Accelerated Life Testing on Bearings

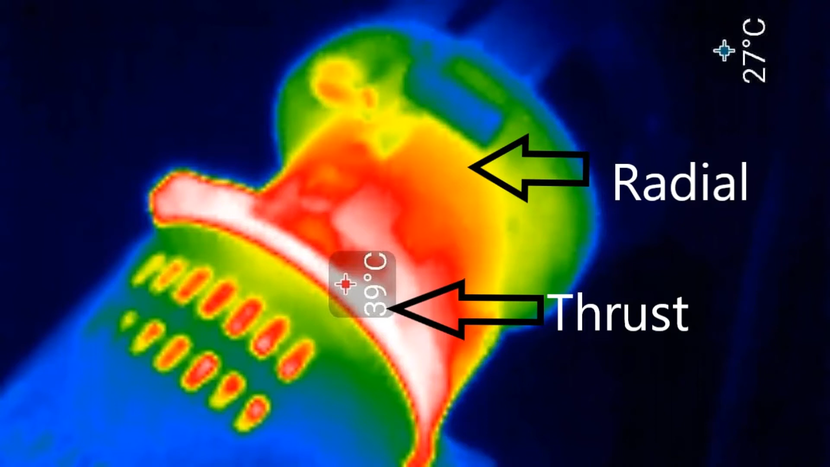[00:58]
In this figure, in the heat map, we can see the temperature difference between the thrust and radial bearing at 30 minutes of testing.